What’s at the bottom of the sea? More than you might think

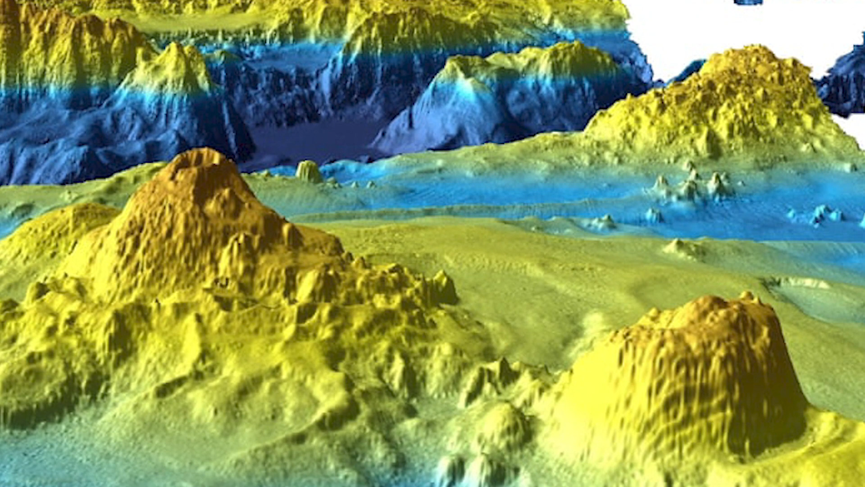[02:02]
But because parts of it have actually collapsed, we've been able to look in like an X-ray layer, looking at all these rock layers built up through time.